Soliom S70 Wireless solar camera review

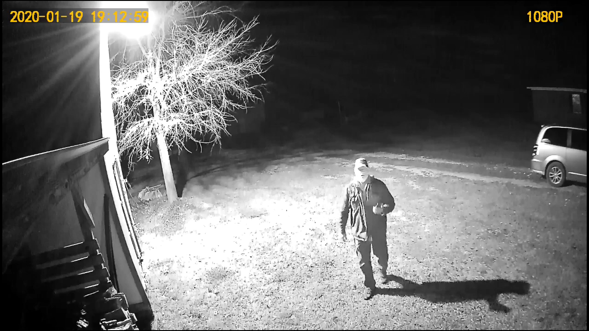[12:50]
All right, here it is at nighttime. Now, there is an area light just above me, uh, off to my right shoulder. Um, but I was also testing to see if it would record, uh, if I speak into it as if I was speaking to somebody, um, through the camera, and it doesn't record. So, I decided to set my camera, or my, uh, phone down away from me and talk into the camera to see if, um, it would record.
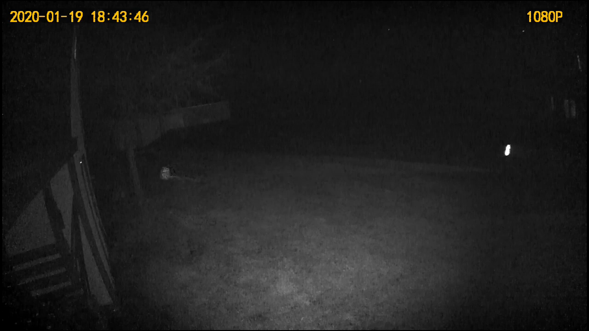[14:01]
All right, here I am indoors, and I was playing with the app trying to figure stuff out, and, uh, the video quality is pretty good on the, uh, indoor, that is.
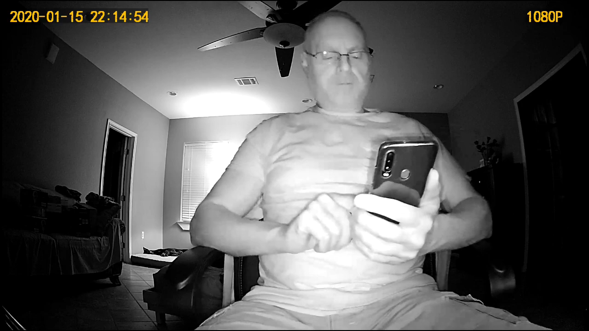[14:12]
Um, so, it all depends on the lighting and stuff, and how far away you are from the camera. But indoor, it's not that bad at all. All right, guys, that is it for this video.